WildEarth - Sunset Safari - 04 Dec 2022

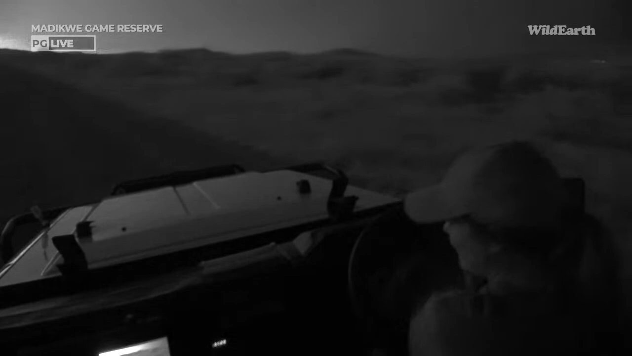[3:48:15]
There we go, there I am. I can feel the raindrops already. Please, rain, don't soak us, not tonight.